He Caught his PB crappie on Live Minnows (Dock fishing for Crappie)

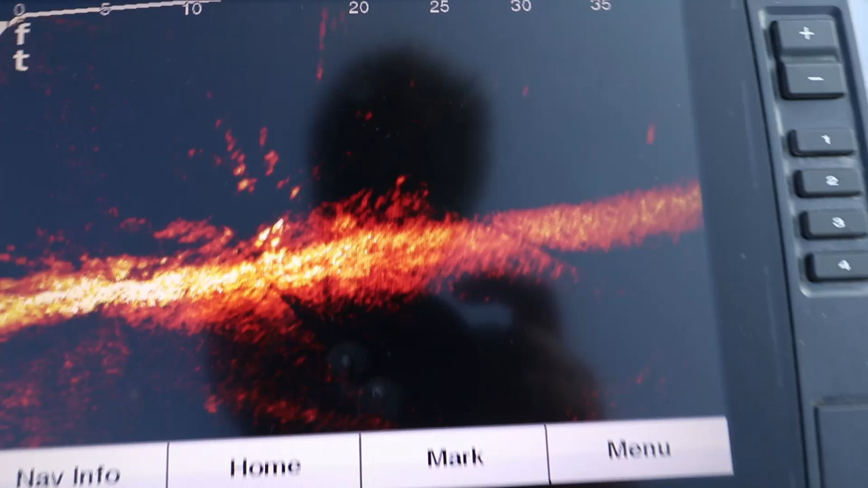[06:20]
so this is the tree this is the tree we've been fishing where did it go
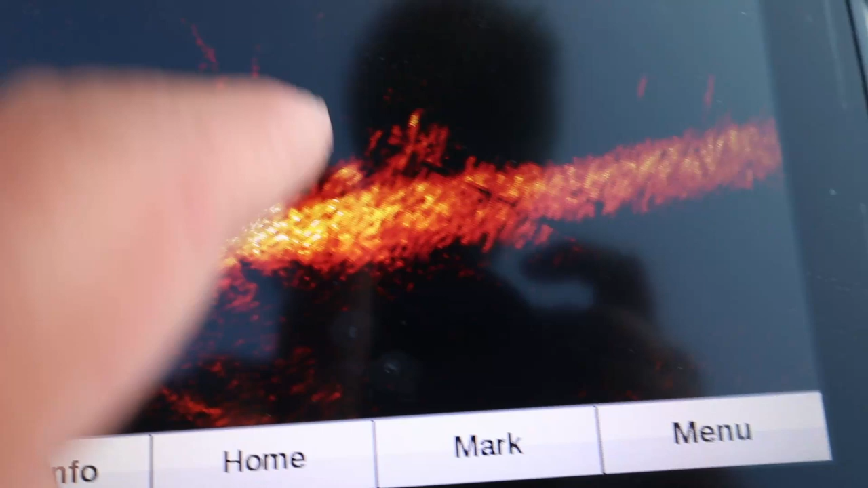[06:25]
there's some brush right by this post and there's some fish moving right there but yeah there's the
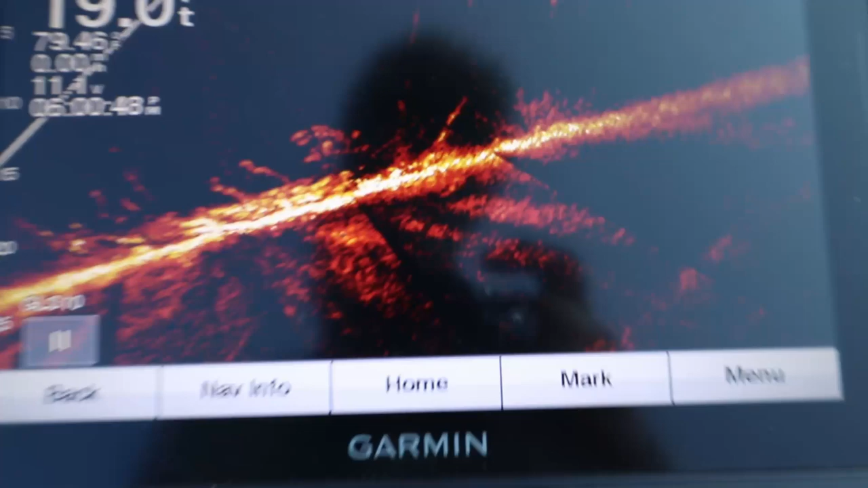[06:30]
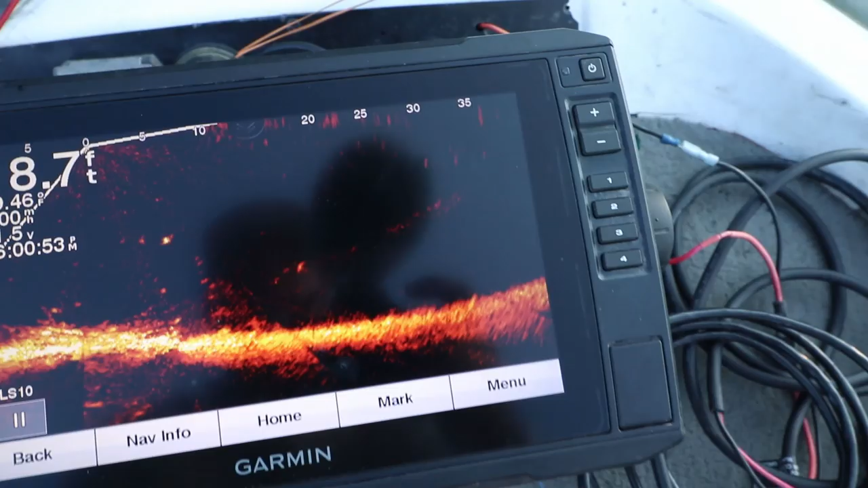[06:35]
where is that tree there it is there's the tree
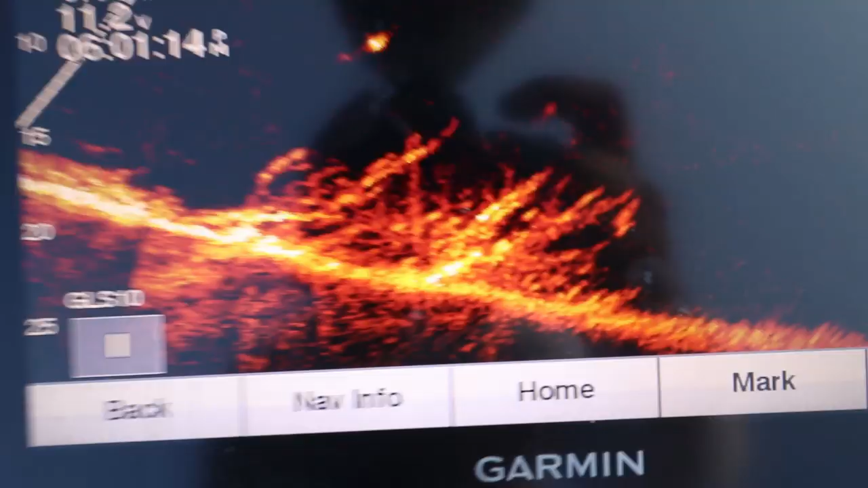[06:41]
and there's fish there's the brush pile there's some fish above it
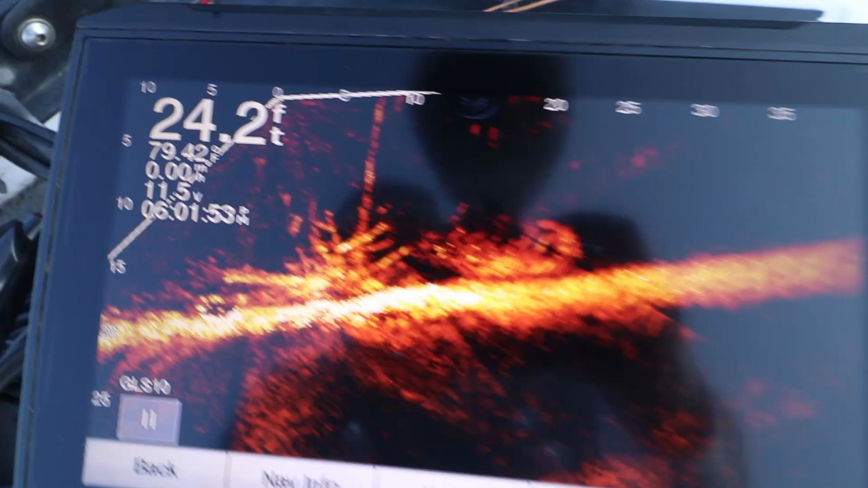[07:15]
On screen: depth 24.2 ft
doesn't look like there's any fish on there now
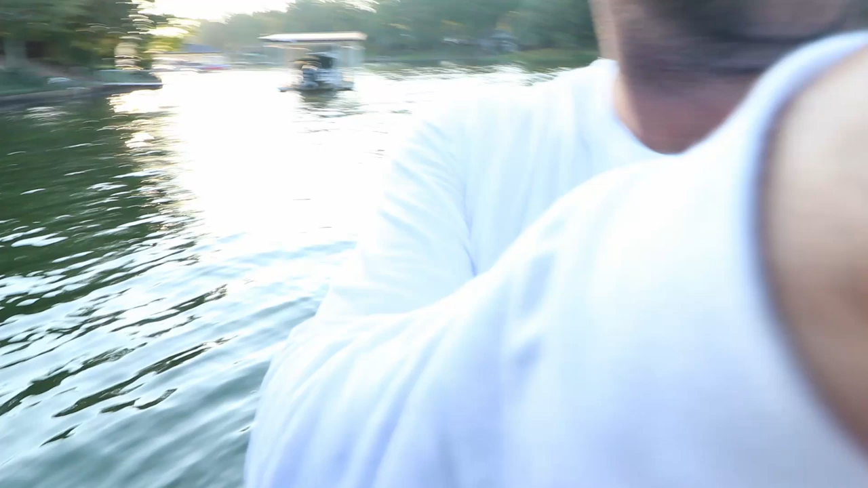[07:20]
probably because we've had the boat over the top of them trying to keep this boat in position is crazy with all the boat traffic it's Saturday night kind of yeah nothing's really going right for us but hopefully we got about an hour left of light we can actually put one more big crop in the boat it would be nice
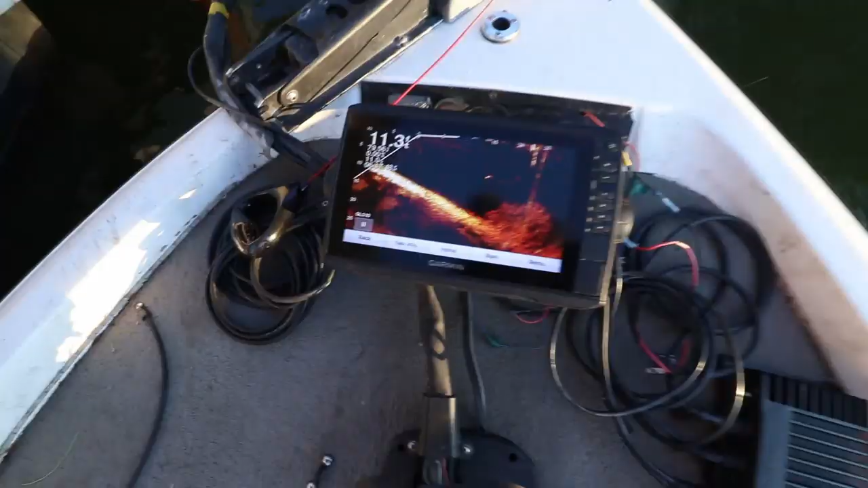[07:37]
right there
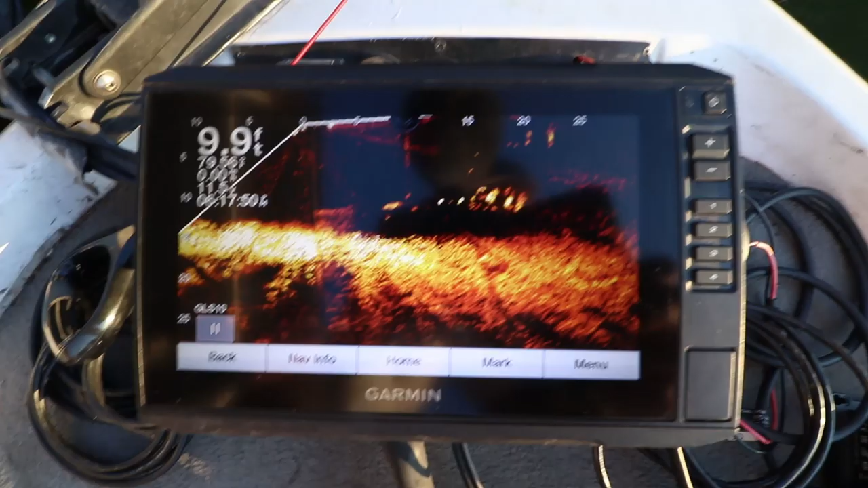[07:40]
On screen: depth 9.9 ft
that's what he's looking at all those fish did he hit it?
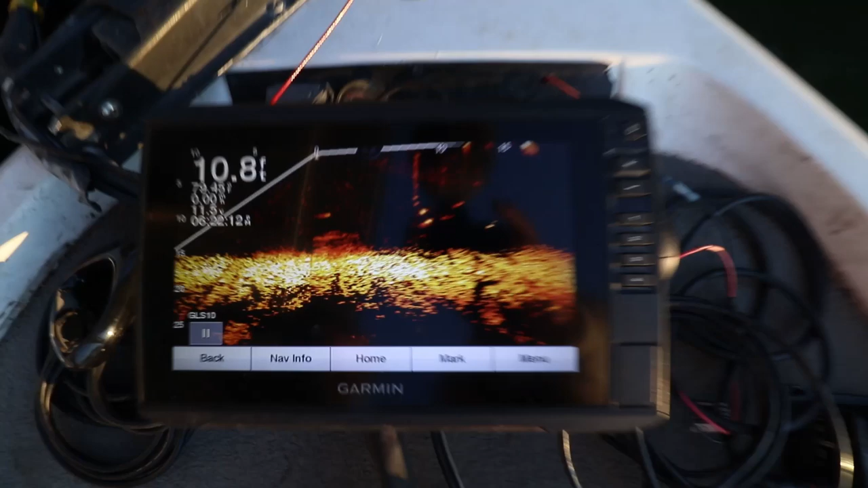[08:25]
that's what we're looking at folks right there there's there's the big fish there's two big fish
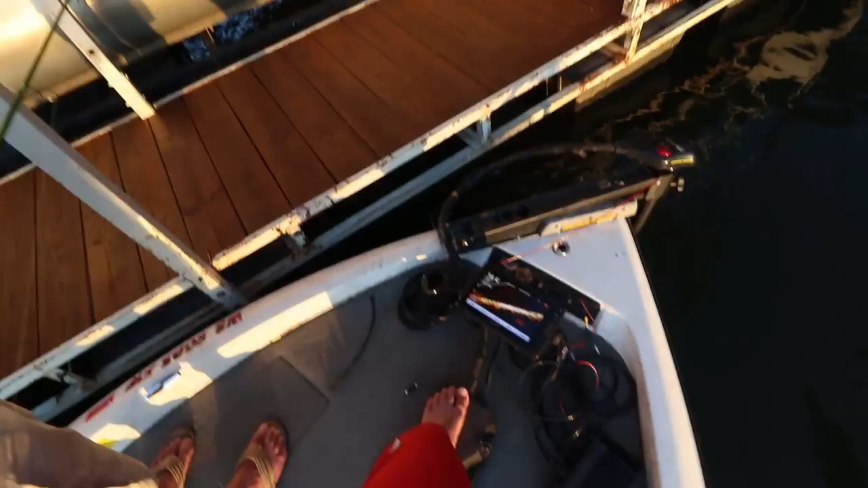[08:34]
so those are the fish we're looking for
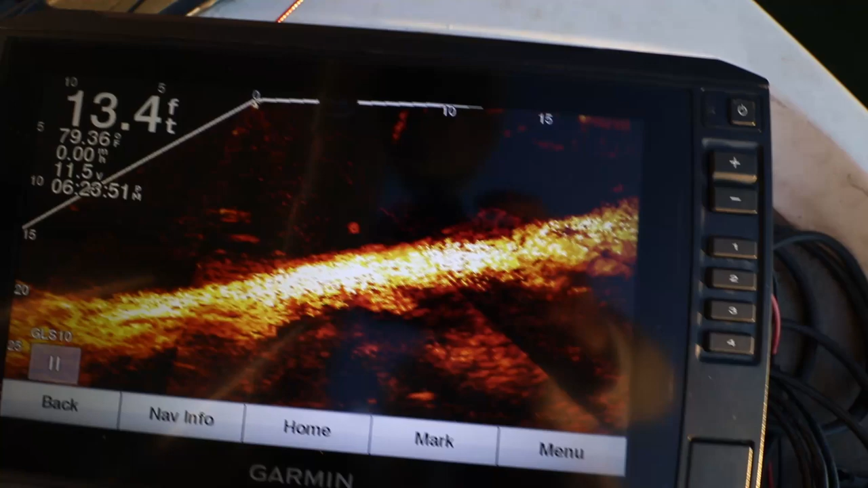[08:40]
On screen: depth 13.4 ft
those ones right there look for it
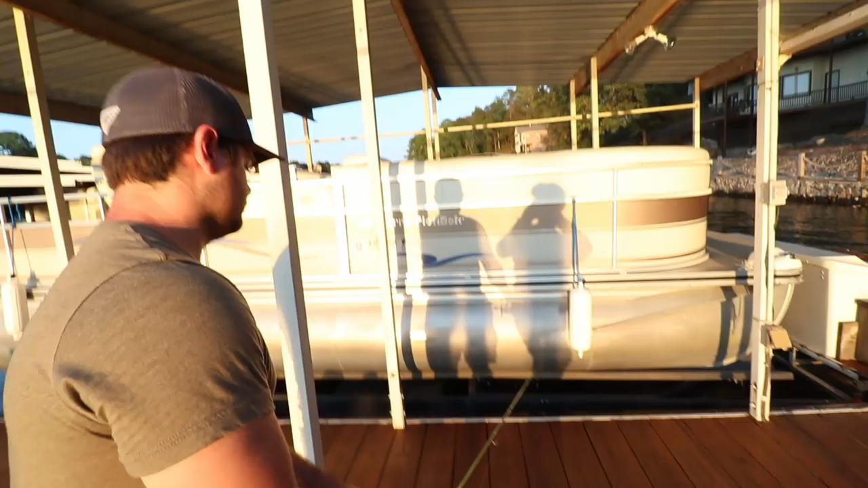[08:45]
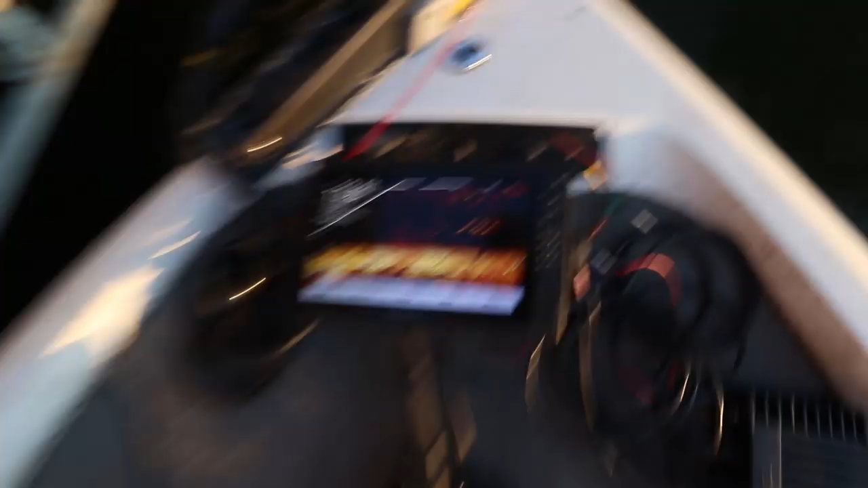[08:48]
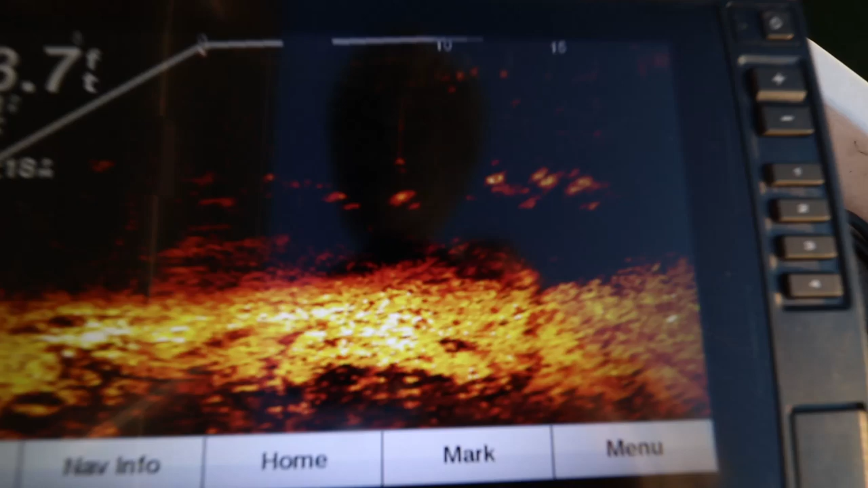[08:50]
one's coming for it one's coming for it two are coming for it oh here we go